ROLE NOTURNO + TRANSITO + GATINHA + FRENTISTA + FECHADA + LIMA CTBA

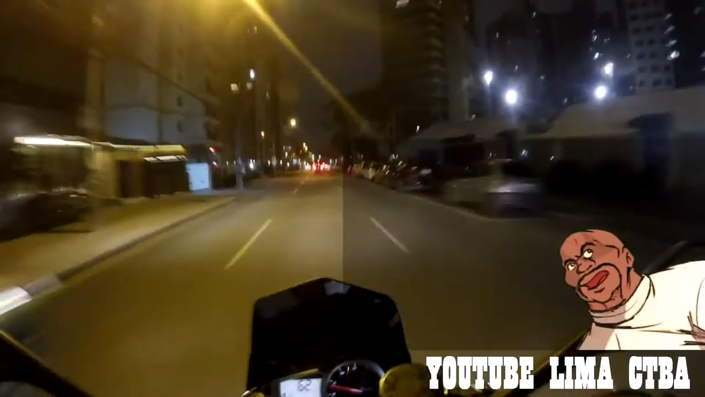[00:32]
Fechar o sinal, não, vai se enfiar na cabecinha. Vocês vão ver uma onda vermelha já já.
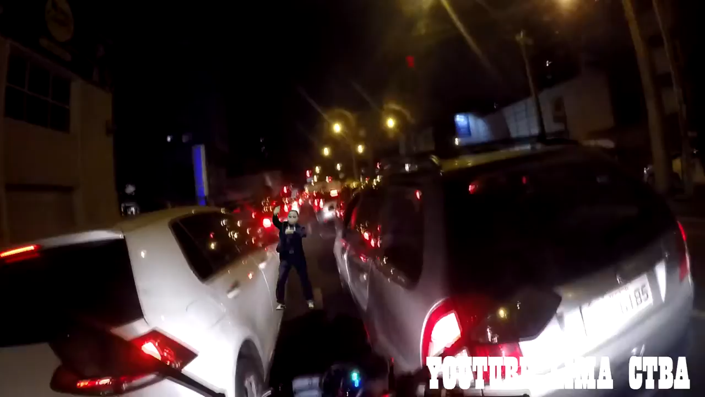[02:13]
Curitibano é assim, velho. Come faixa pra caralho. Aqui, ó.
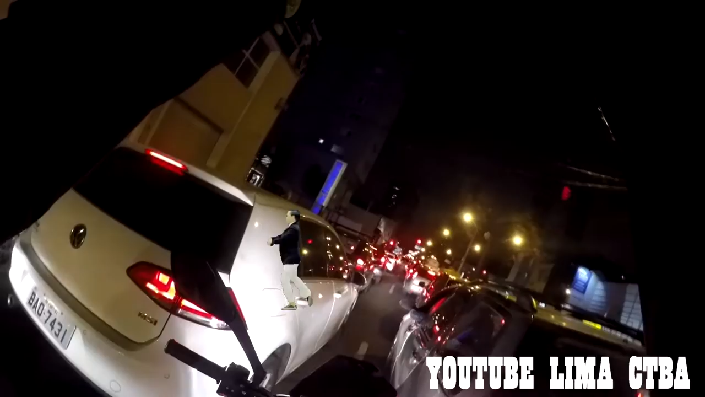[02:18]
Imagina eu de carro aqui, velho. Que raiva. Ó, ainda não saiu o viado lá da frente. Ainda. Agora que saiu.
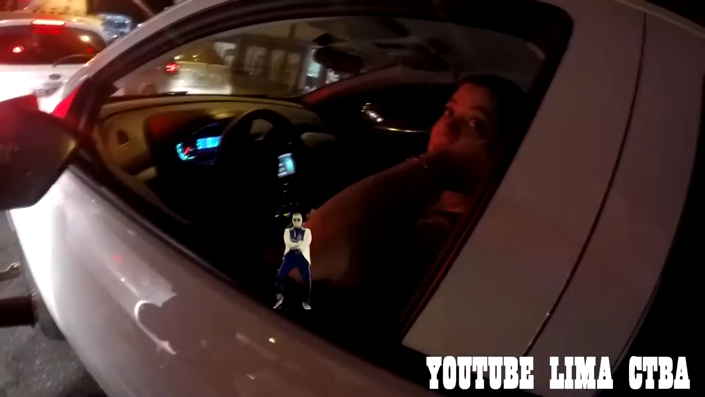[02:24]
Curitibano é burro, não sabe dirigir. Aham. Olha, ó.
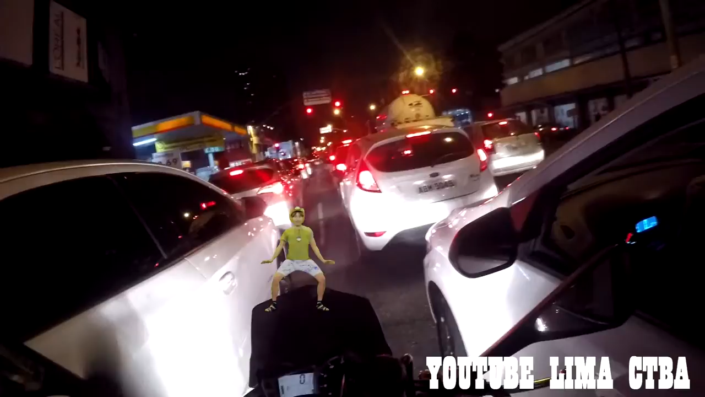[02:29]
Ali podia andar mais um pouquinho pro lado. É complicado. Boa noite aí pra você. Tchau, tchau.
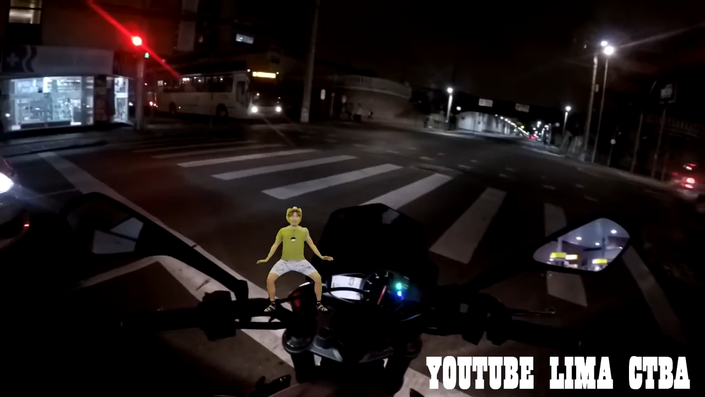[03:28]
Ó, a luzinha forte. That's Wife Street Triple.
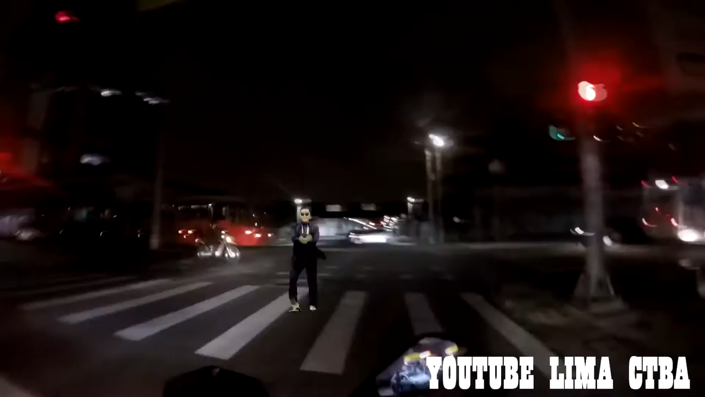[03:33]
Isso, luz Lazara Alta. Desligar a luz. Pronto. Baixamos a luz. No trânsito, nós ligamos a luz. Salve pra todos de Pinhais, é nóis. E aí? Hã?
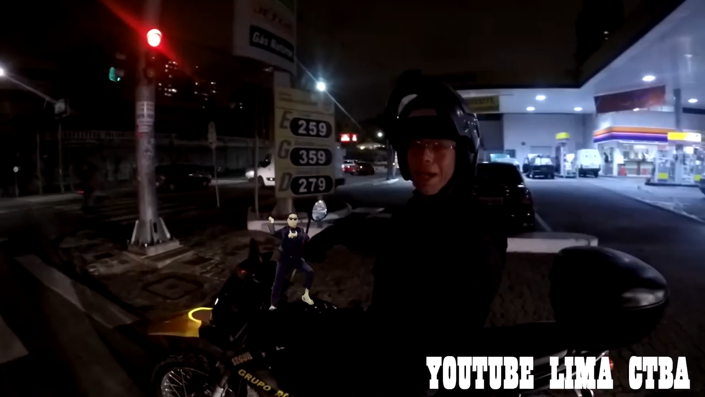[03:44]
Ah, bem dessa. Onde é que tá bom a beça, o Juvenal?
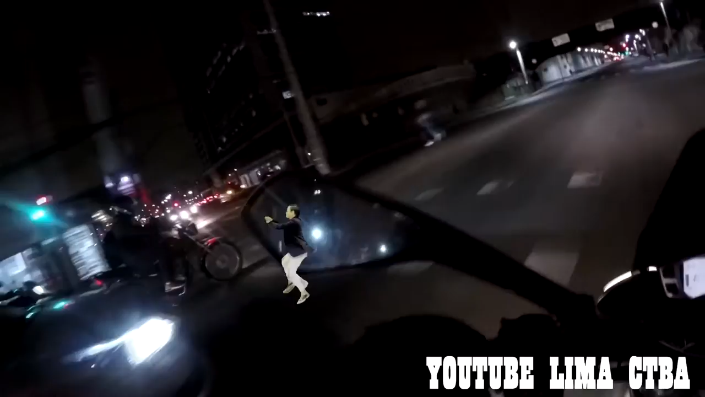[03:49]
Se tivesse vindo de boa, tinha pegou aqui aberto, mas ó. Ó lá, táxi São José.
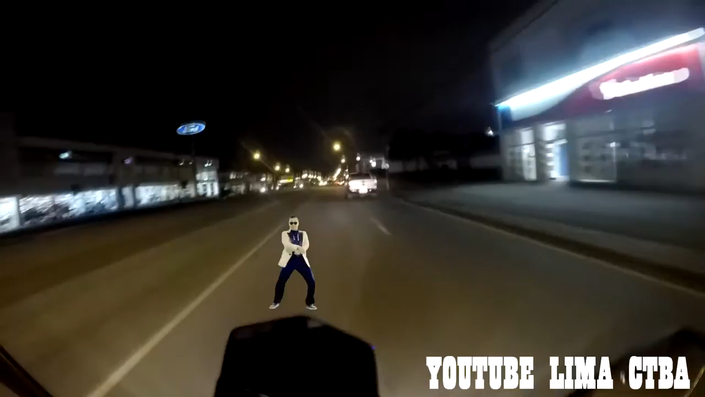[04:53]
Porra, o que que é isso?